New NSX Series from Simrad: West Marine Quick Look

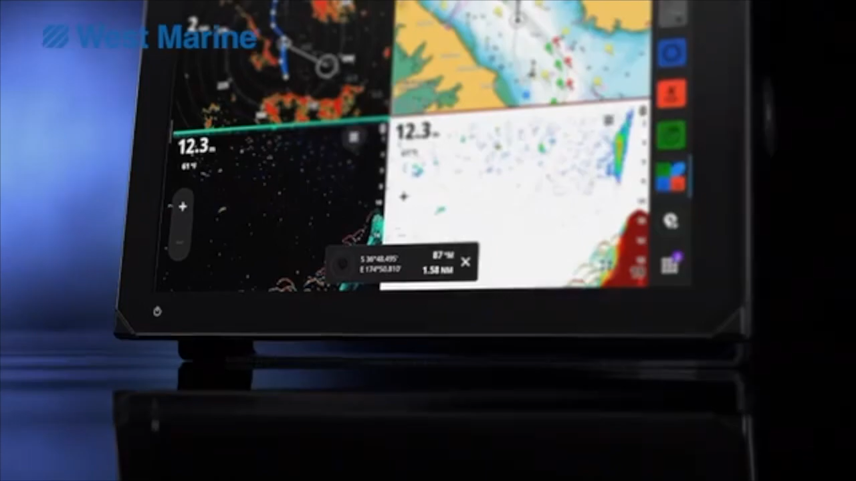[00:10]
NSX. Today we're going to talk about the new Simrad NSX.
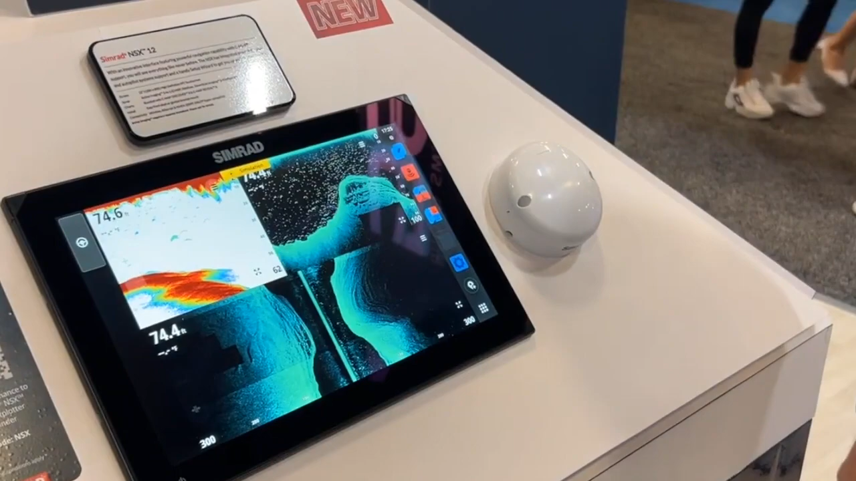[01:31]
Another quick thing is on board we're going to be more controlled so you notice there's an expand button makes it real quick and easy to jump in and out.
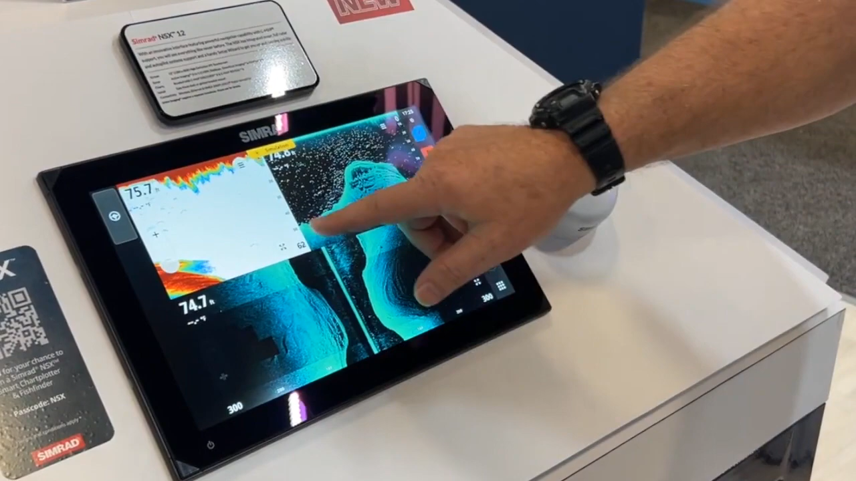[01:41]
The menu button again another one that we're just pulling up the memory for that device everything's on a single layer no drill downs easy access.
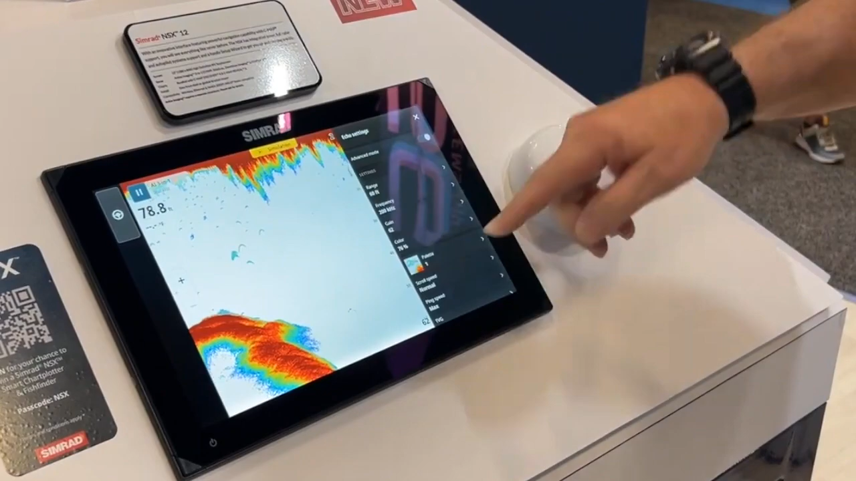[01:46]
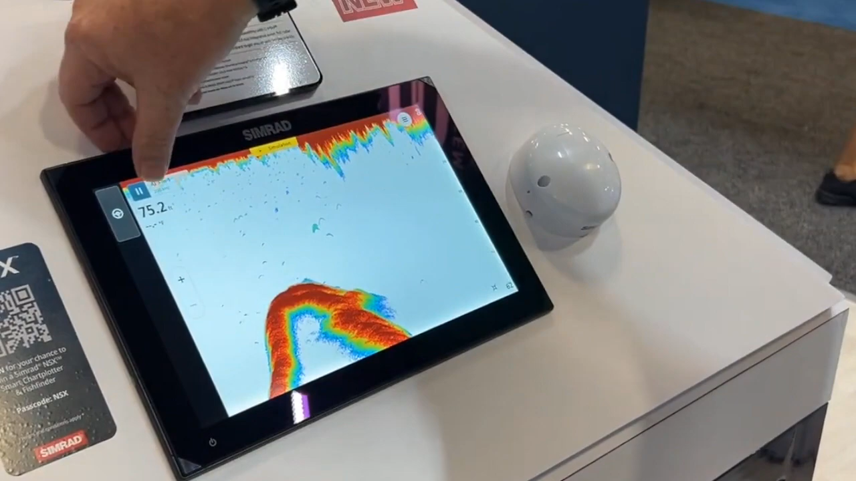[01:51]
Another nice feature I do like is we now have the pause button so all your sonar technology can be paused real quick and easy again not having to drill you down into the menu.
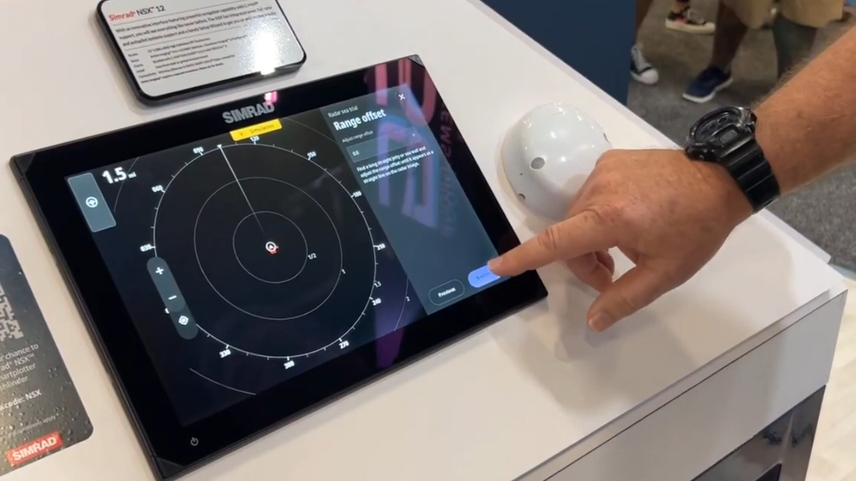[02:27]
as well as graphical displays we can tell you exactly how to set your unit up for the first time